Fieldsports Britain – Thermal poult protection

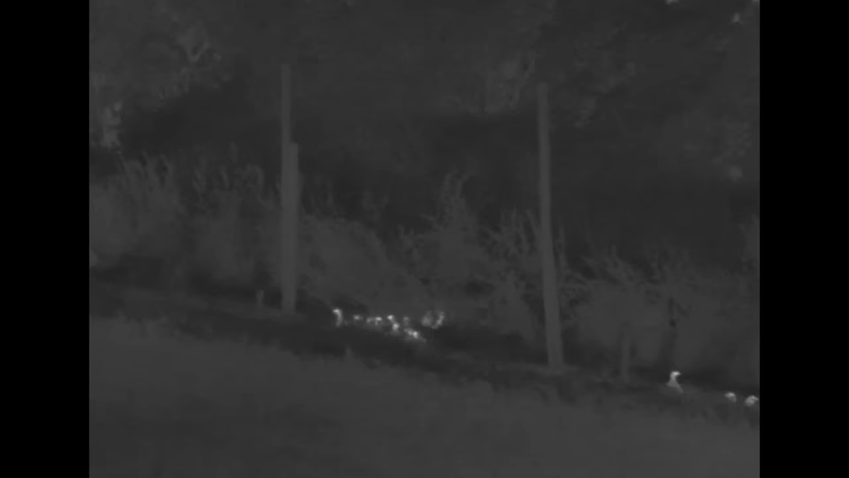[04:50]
so if I'm seeing them roosting over in another tree somewhere else outside the pen, I wouldn't necessarily see that without the thermal
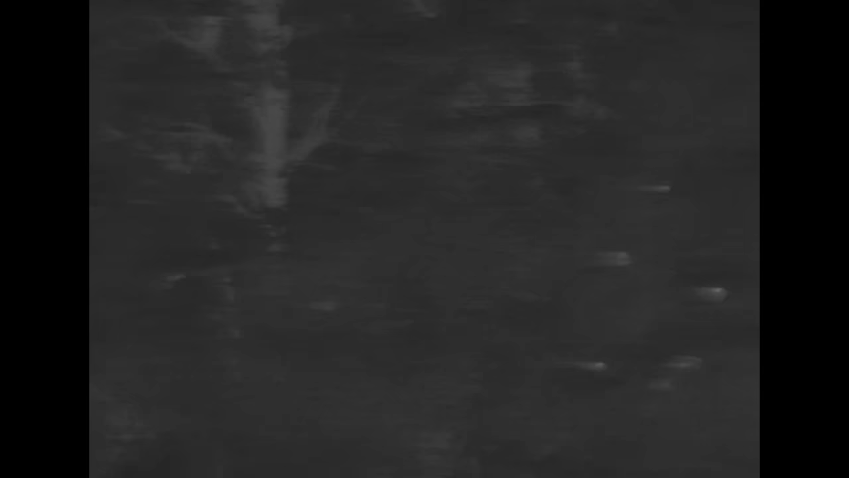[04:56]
but I can see loads of lot of heat source over there and I think okay, they're spending more time outside so I can push them more in this way, feed them in a slightly different direction and try and pull them back into the pen.
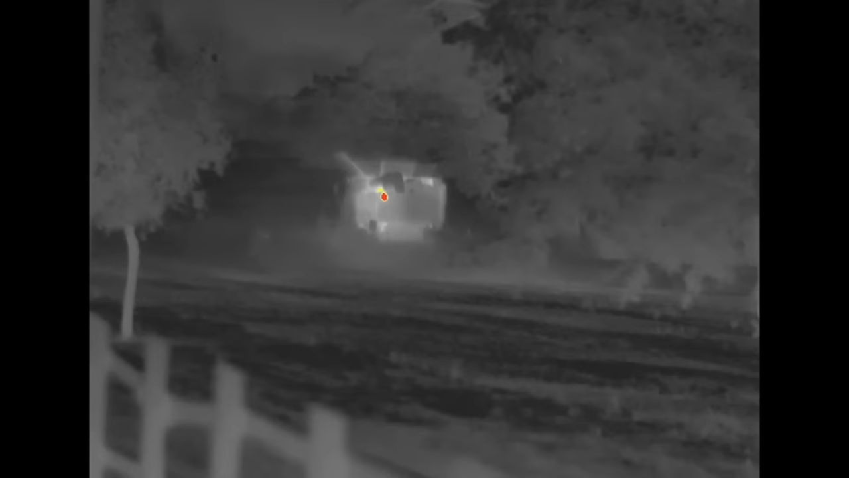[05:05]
Helps me be more aware of where they are.
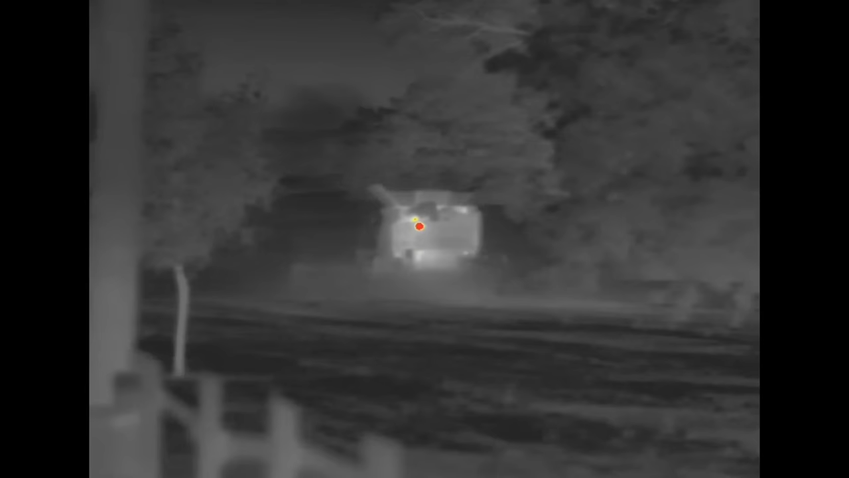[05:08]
Even though he's never been a keeper,
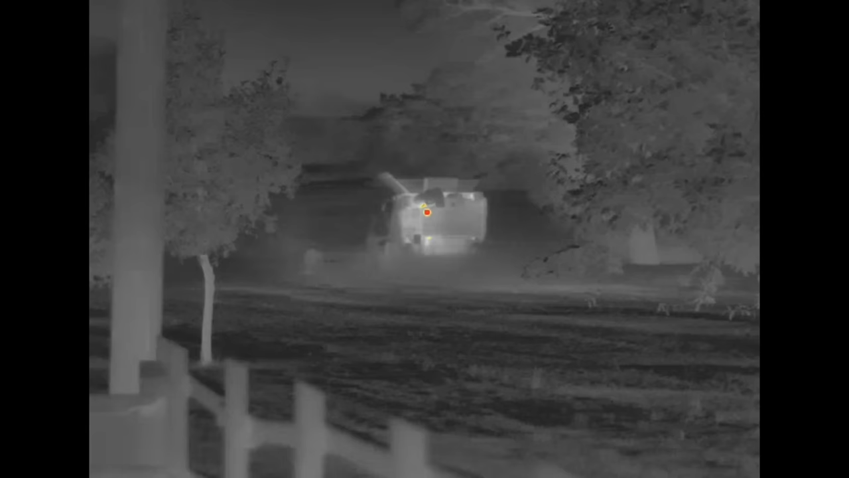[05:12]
Julian is the most effective fox shooter on Paul's ground. The reason, patience and thermal field craft.
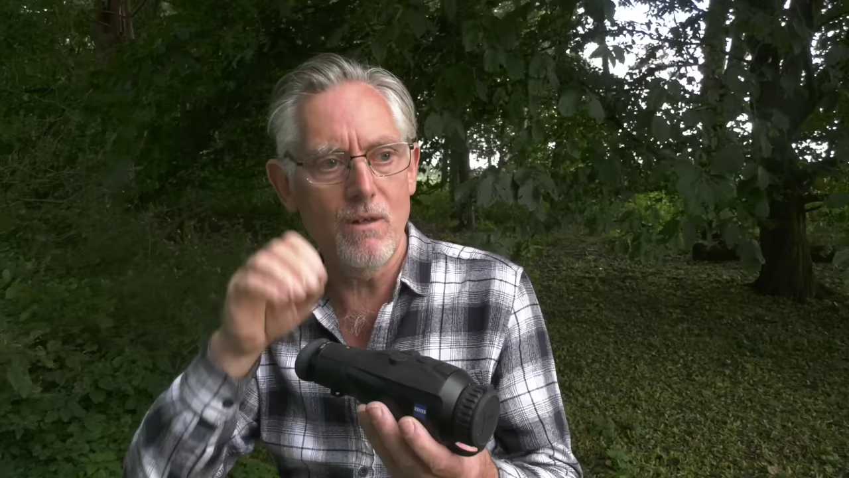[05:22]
There are lots and lots of covers of partridge around so being able to see a cove of partridge, you don't want to walk through them because Sam is not going to be none too happy or Paul is not happy about that.
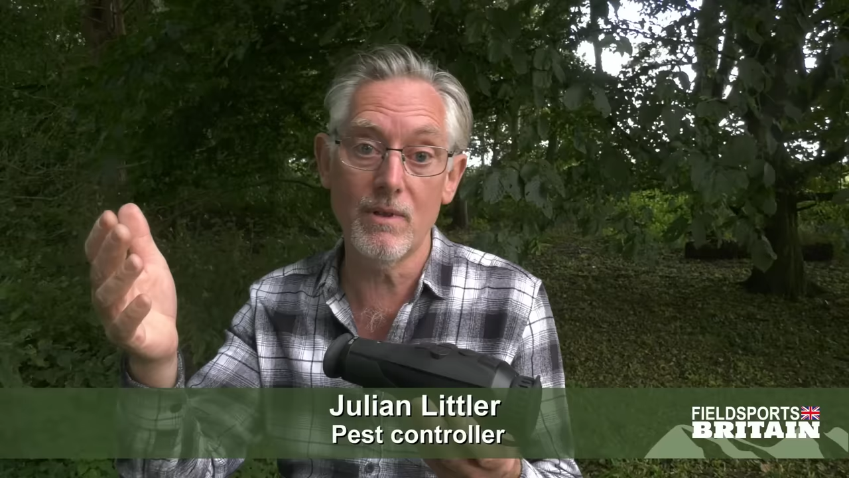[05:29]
The moment you see a boof of these partridge go up in the air,
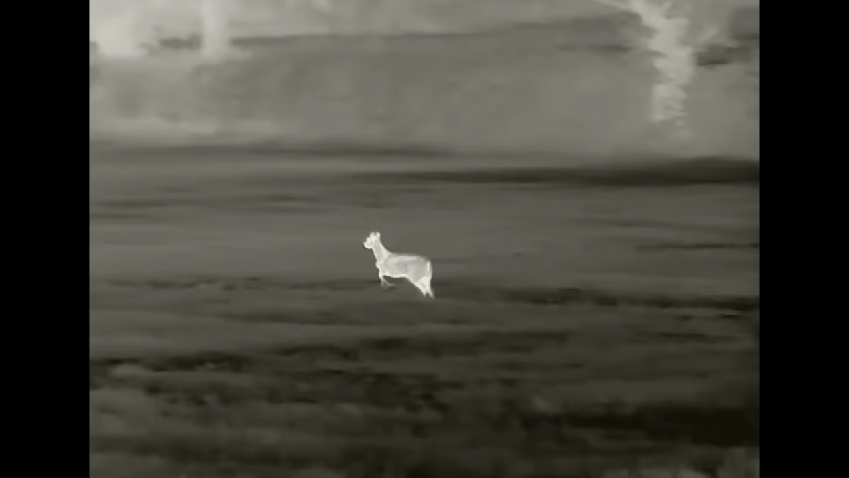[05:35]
at this time of year sometimes you do get the deer run through them but that gives me some idea and with this yes,
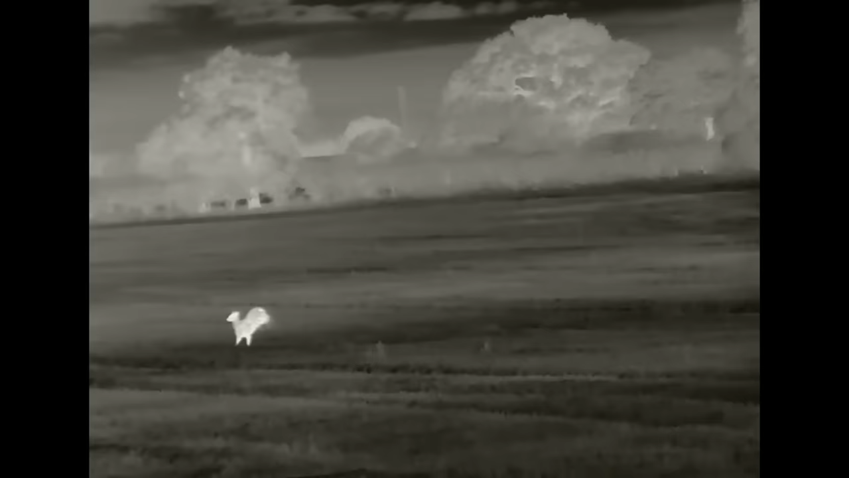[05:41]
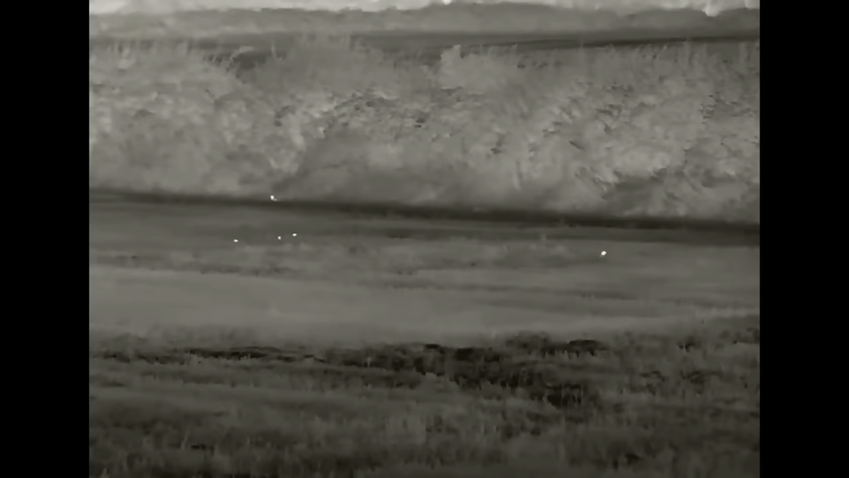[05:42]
I was able to get to it as it came to me. I couldn't hear them but it did give you the shot of all these partridge just clouding up into the air. I know something is there. It could be a deer but in this case it was a fox so terrific bit of kit, terrific bit of kit.
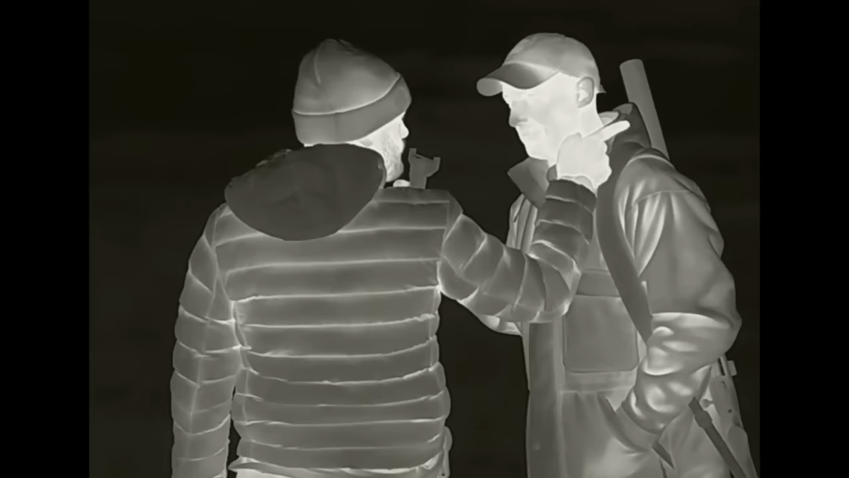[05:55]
Paul is not just prepared for foxes, he is prepared for poachers.
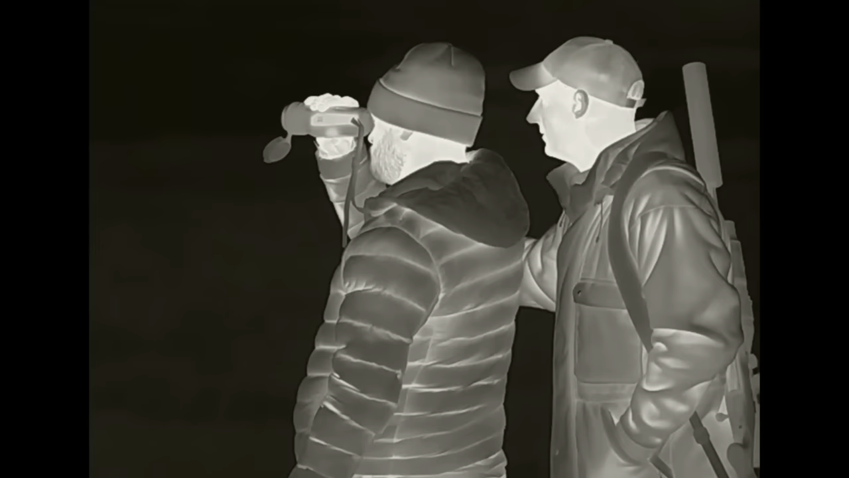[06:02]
Thermals have given the guys the edge in that particular battle.
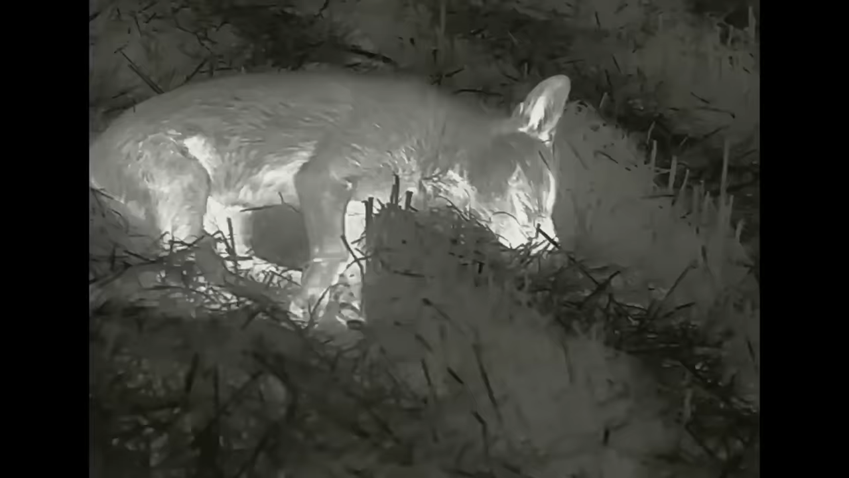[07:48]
We hear Julian has already got one but for us it doesn't start well. There are foxes about but nothing Paul can get on to,